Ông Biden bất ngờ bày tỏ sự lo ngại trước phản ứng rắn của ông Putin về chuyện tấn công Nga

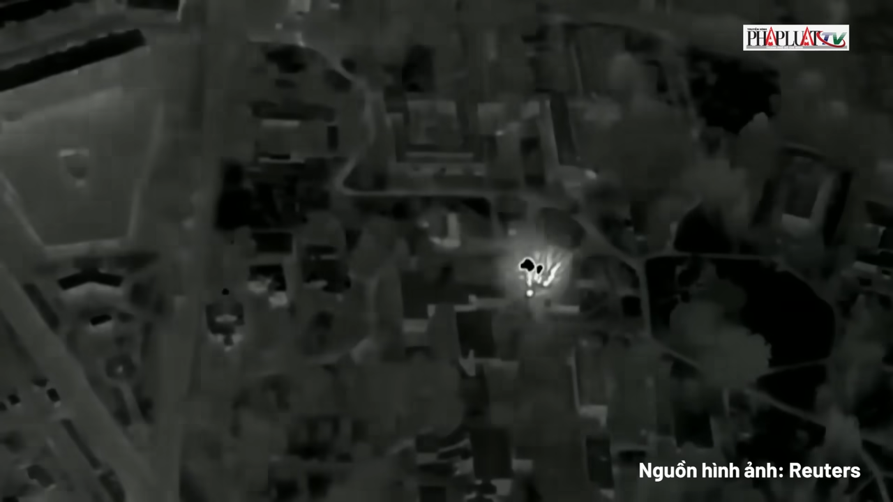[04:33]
Theo hãng thông tấn TASS, Bộ Quốc phòng Nga cho biết rằng trong ngày 6 tháng 6,
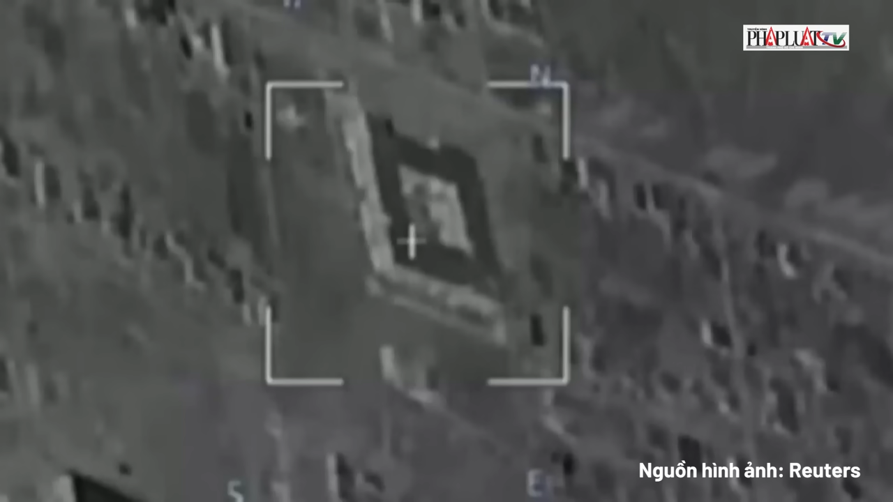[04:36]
các lực lượng Nga phá hủy một cơ sở lưu trữ UAV và một bãi phóng UAV của hải quân Ukraine.
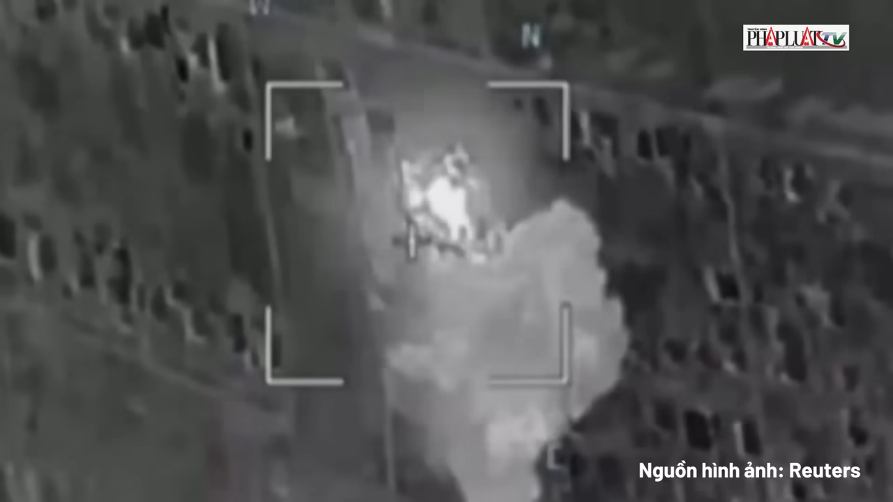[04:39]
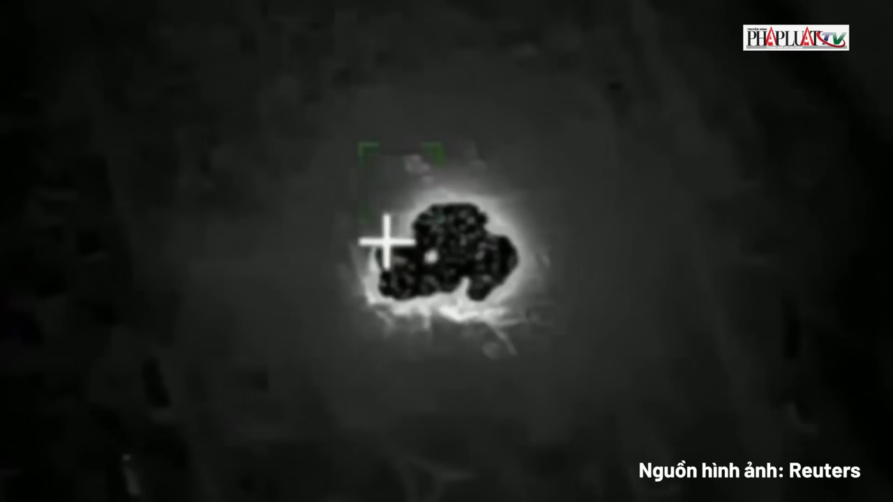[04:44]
Trong ngày qua, các đơn vị máy bay tác chiến chiến thuật UAV, tên lửa và pháo binh Nga phá hủy một kho chứa và một điểm phóng UAV của hải quân Ukraine.
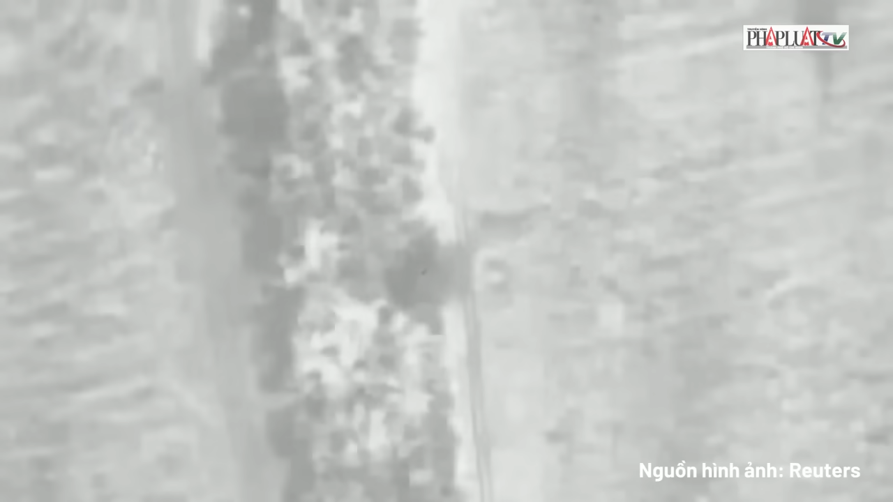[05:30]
hai xe bọc thép chở quân,